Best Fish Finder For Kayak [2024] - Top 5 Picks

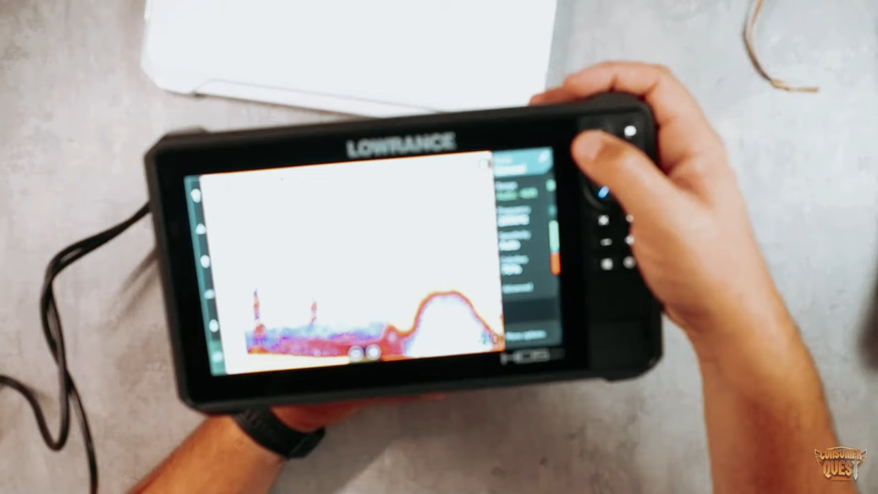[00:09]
We have scoured the depths of the market to find the best fish finder for your trusty kayak.
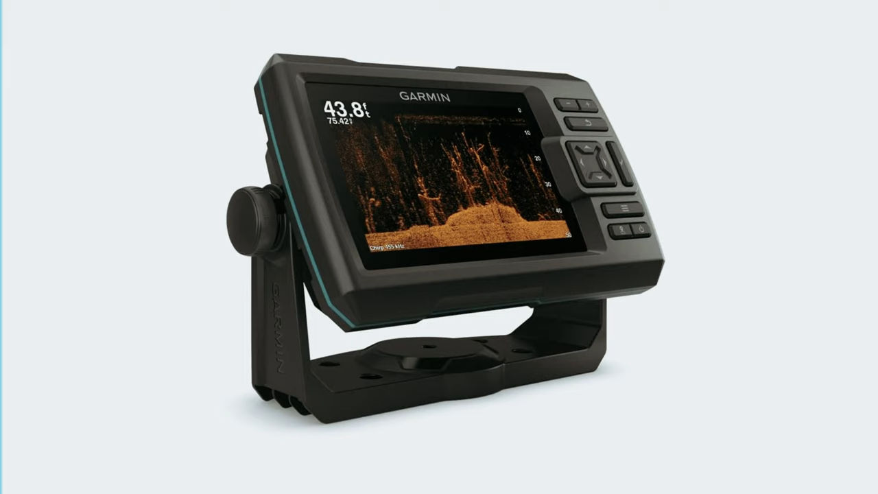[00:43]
On screen: depth 43.8 ft
Starting our list with number 5, we have the Garmin Striker 5CV. The Garmin Striker 5CV with transducer is a feature-packed GPS fish finder that will revolutionize your fishing experience.
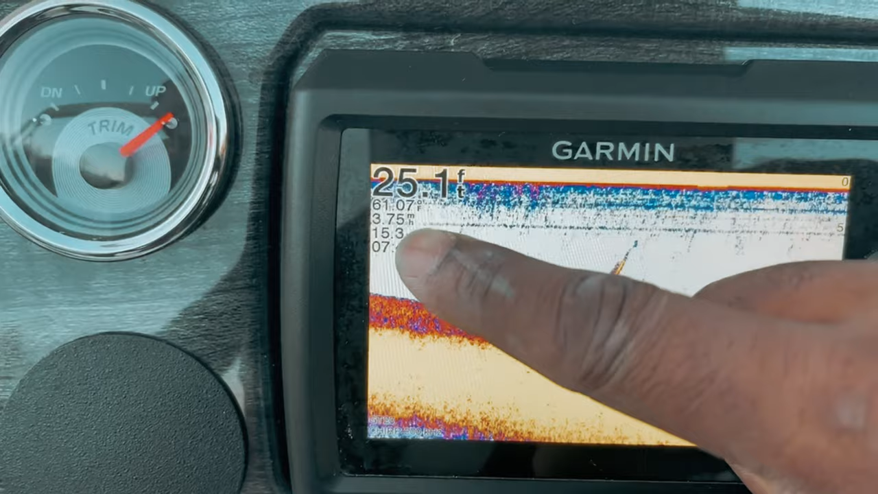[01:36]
while the intuitive user interface makes navigating the device a breeze.
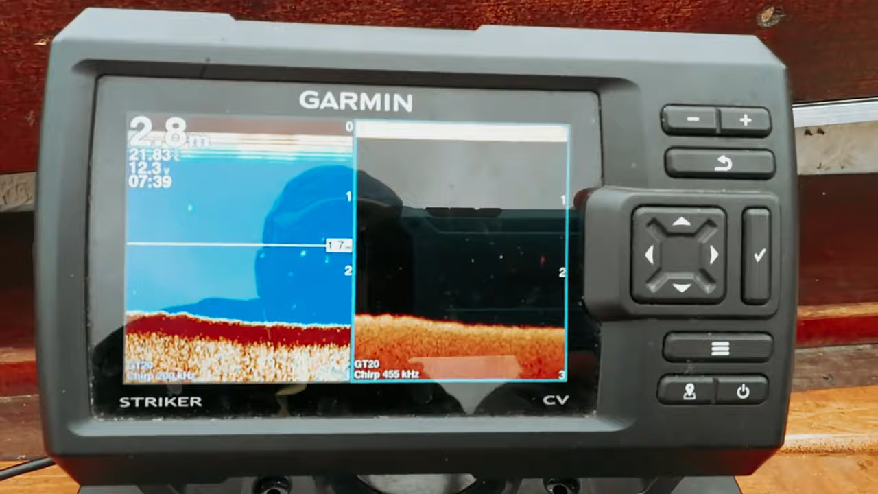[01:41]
On screen: depth 2.8 m
Constructed with a rugged design, the Garmin Striker 5CV is built to withstand any fishing environment,
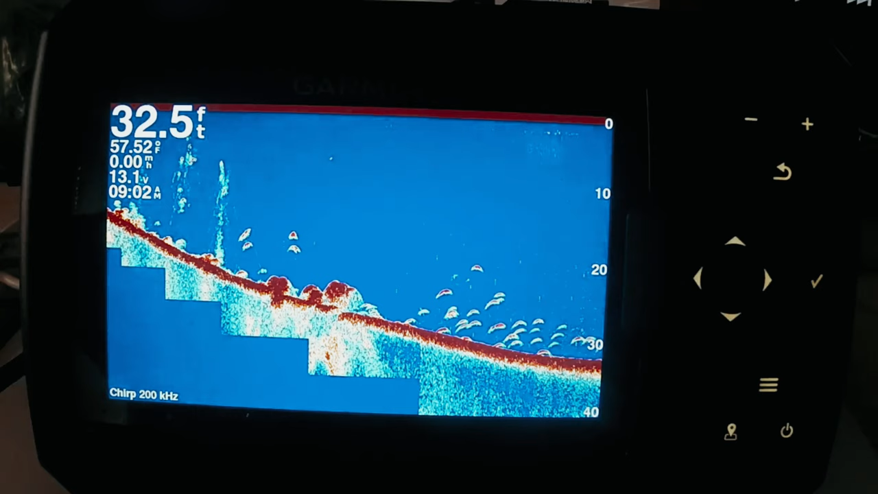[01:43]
On screen: depth 32.5 ft, water 57.52°F
ensuring its durability and longevity.
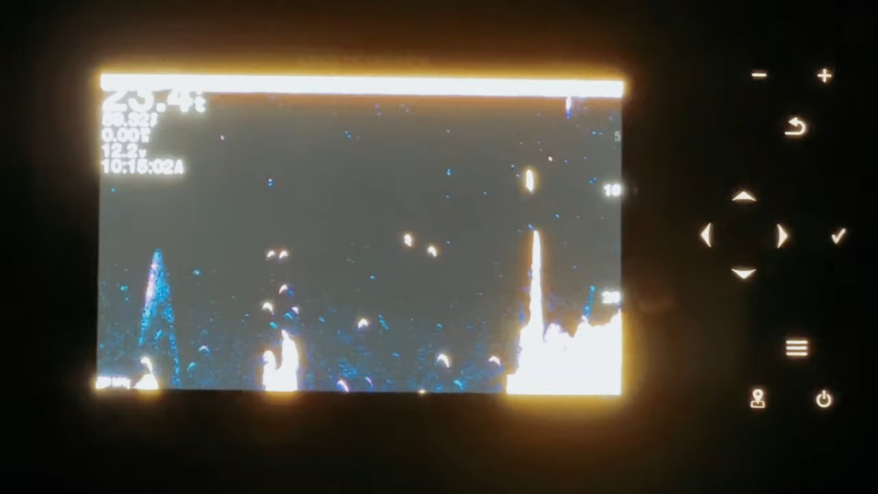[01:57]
In conclusion, the Garmin Striker 5CV with transducer is a top-of-the-line GPS fish finder that
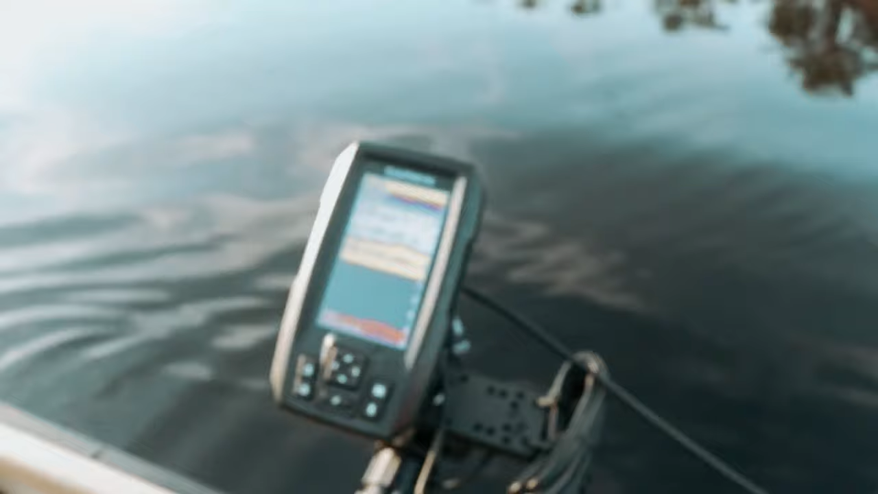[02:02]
combines advanced technology with user-friendly features to enhance your fishing adventures.
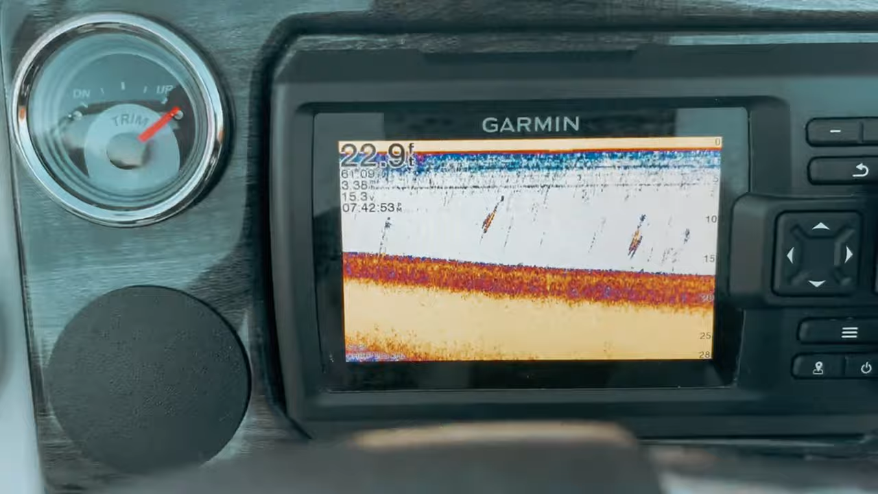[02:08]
Upgrade your fishing gear with this powerful device and take your angling to the next level.
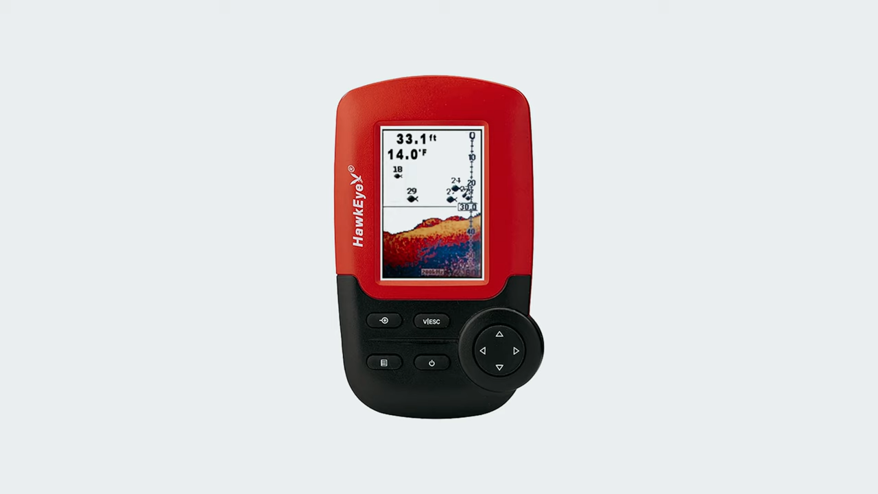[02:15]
On screen: depth 33.1 ft, water 14.0°F
At number 4, Hawkeye Fishtrax 1C. The Hawkeye Fishtrax 1C Fish Finder is a top-of-the-line tool for any fishing enthusiast looking to up their game on the water.
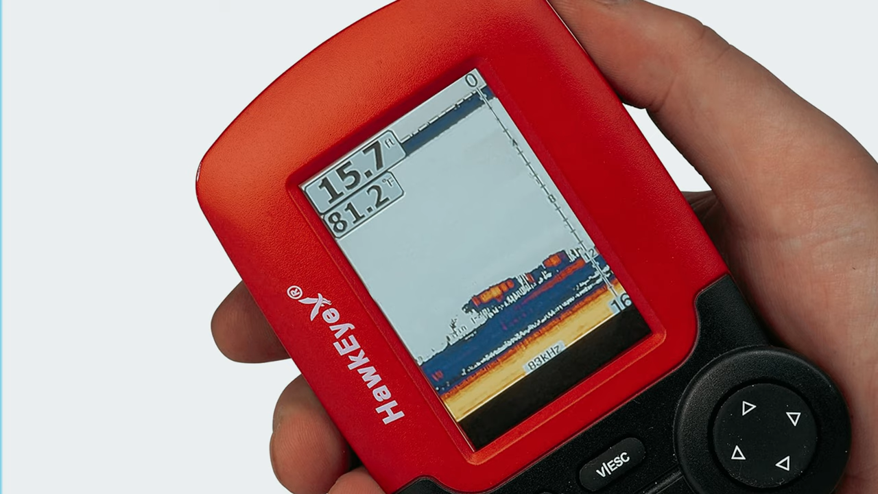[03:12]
The HD bottom landscape imaging provides a detailed view of the underwater terrain,
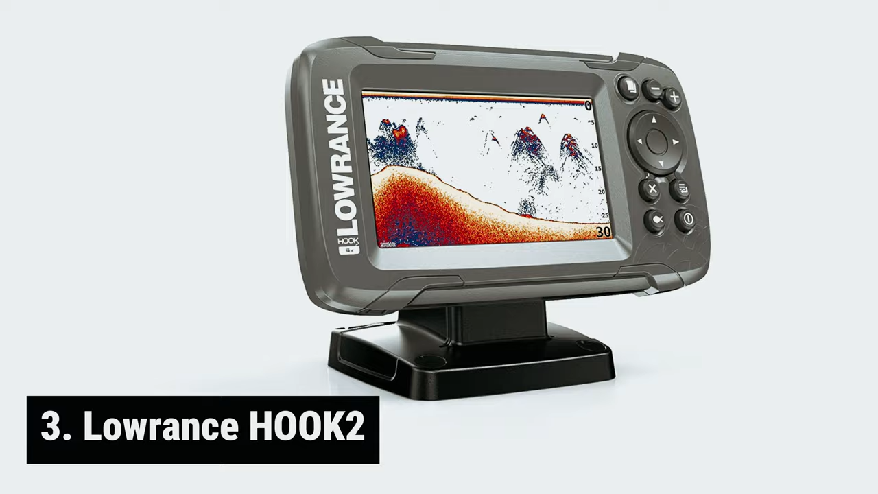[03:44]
The Lowrance Hook 2 Fish Finder is a game-changer for anglers looking for a user-friendly yet powerful fish-finding tool. With its easy-to-use interface and auto-tuning sonar,
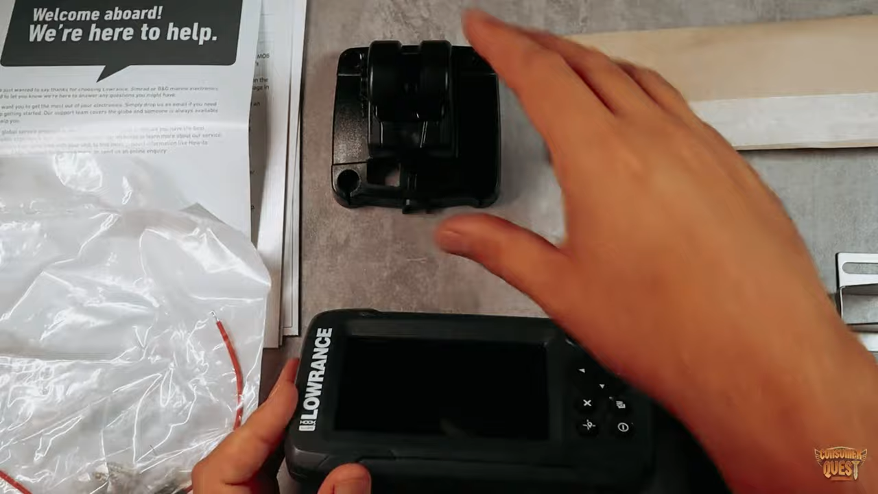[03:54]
this Fish Finder takes the hassle out of setting up and allows you to focus more on fishing.
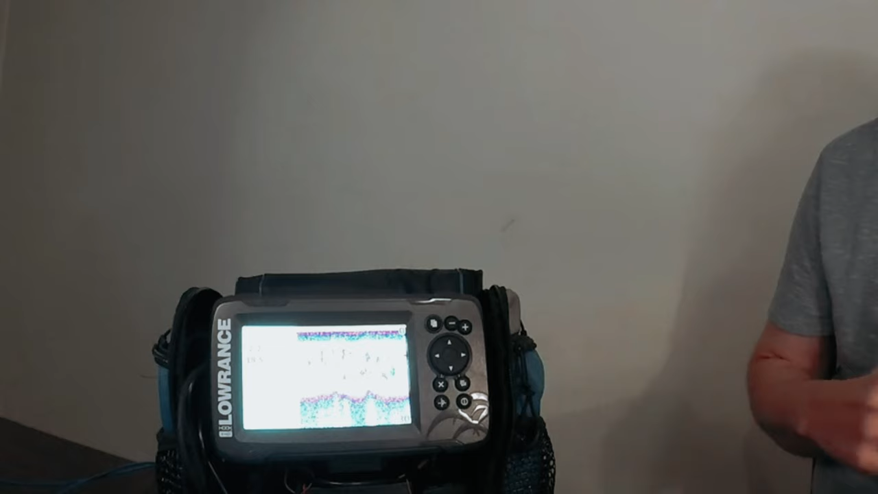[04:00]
One of the standout features of the Hook 2 Fish Finder is its wider sonar coverage,